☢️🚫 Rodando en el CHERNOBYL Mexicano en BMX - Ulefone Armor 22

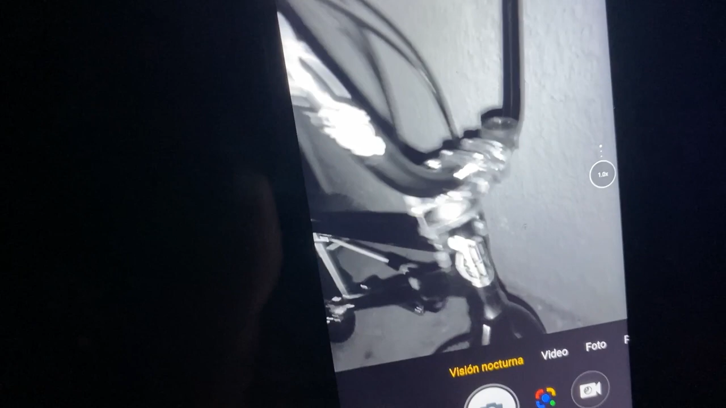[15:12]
Y como pueden ver De este lado Tenemos el sensor Es un par de sensores Que
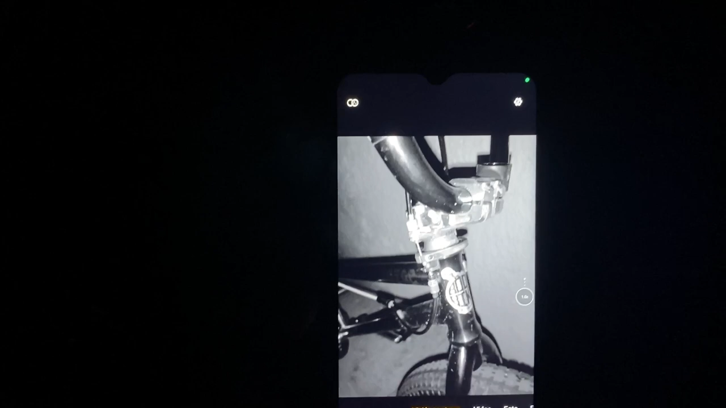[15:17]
harán que tú veas En cualquier lugar No importa lo oscuro Que sea Chéquense nada más El poder Y la potencia De este teléfono Está de locos